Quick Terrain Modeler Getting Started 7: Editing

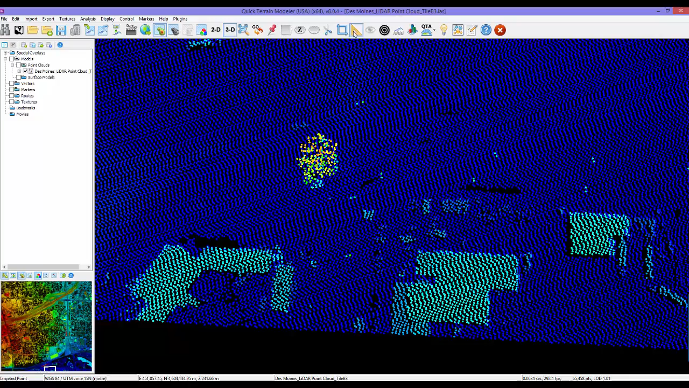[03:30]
select points in the profile, and edit them.
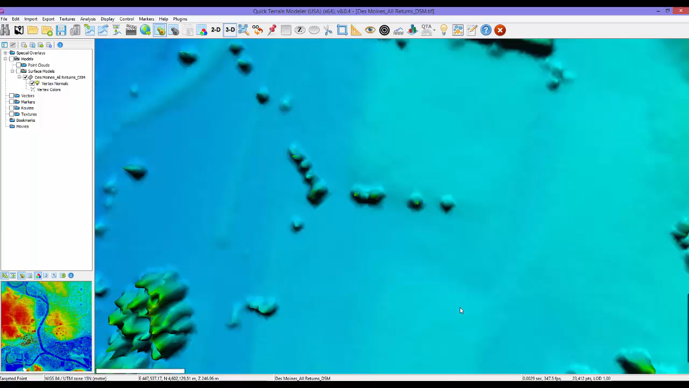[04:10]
Smoothing is a good tool to remove spikes and other objects from a surface model.
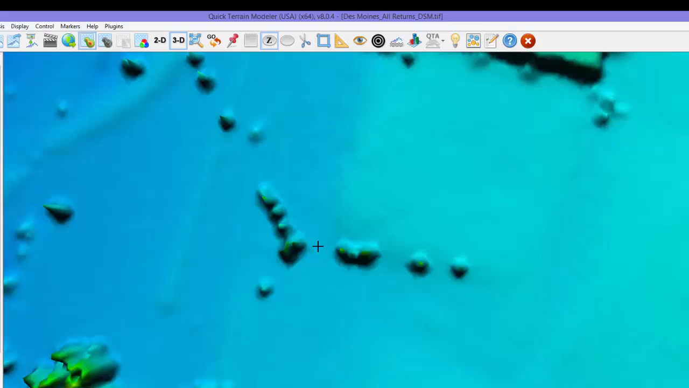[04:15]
Just place a selection area around the area you want to smooth, right-click on the Selection Area button, and choose Smooth Area.
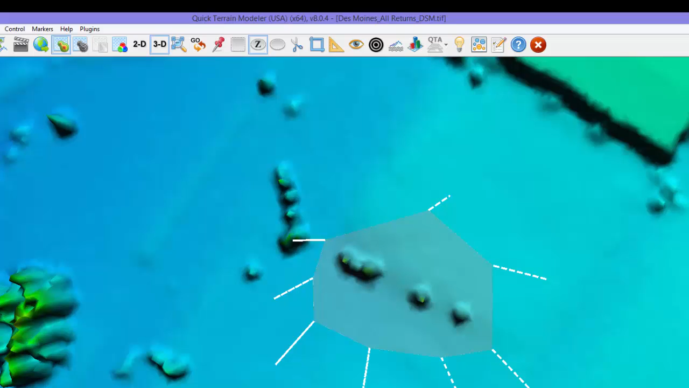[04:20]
Cutie Mahler will interpolate a new surface based on the elevation values around the perimeter of the polygon, so be careful about selection placement.
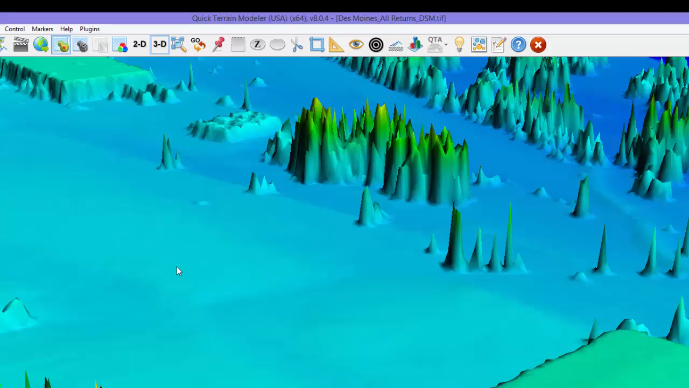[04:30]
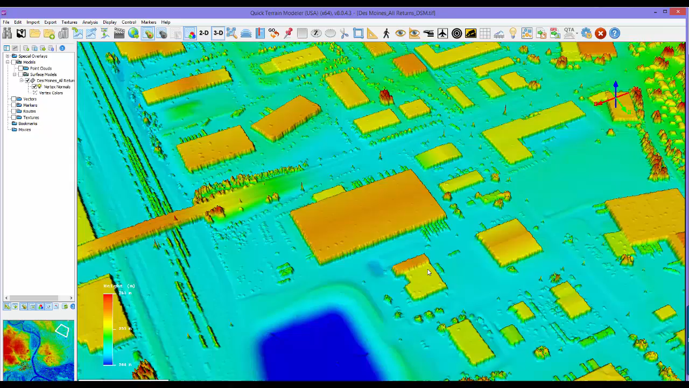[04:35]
Area Flattening is useful to create a new object in a terrain or to ensure that an area is completely flat, such as a body of water.
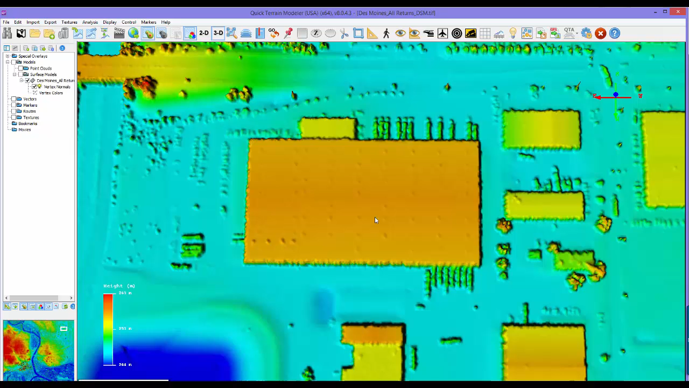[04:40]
Use a Selection Area, but this time, when you right-click on the Selection Area button, choose Flatten Area.
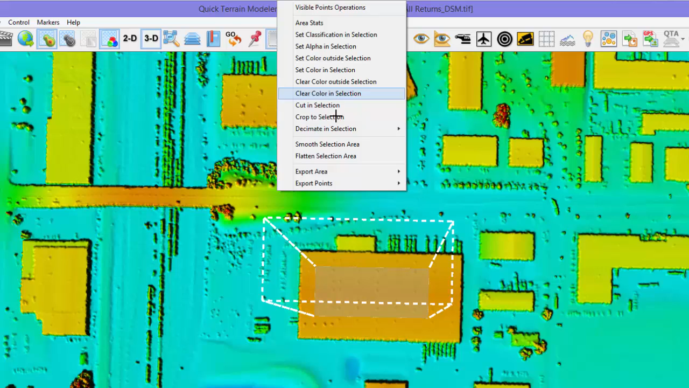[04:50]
You will need to enter an elevation value that will be applied to the entire selection area,
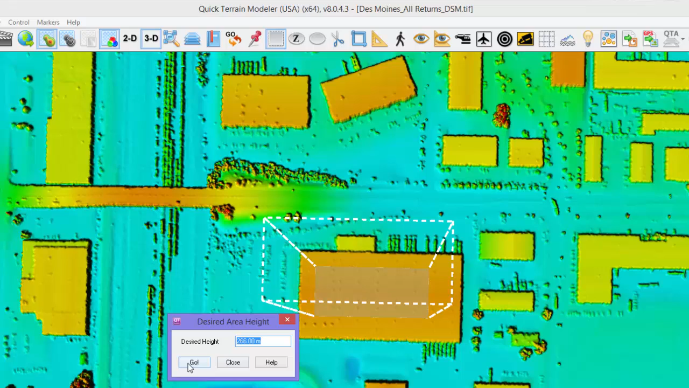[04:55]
creating a flat surface.
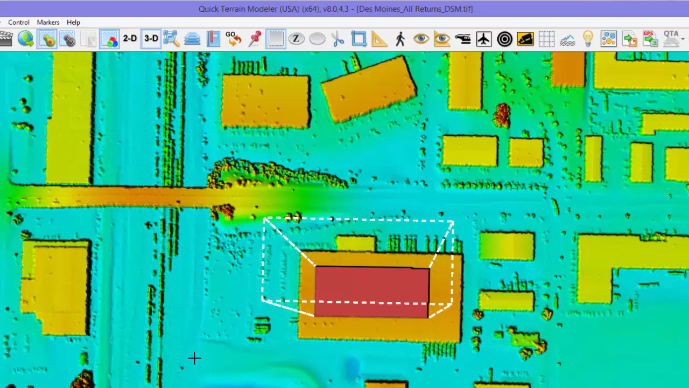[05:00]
You may want to perform some measurements prior to this operation to make sure you choose the correct elevation.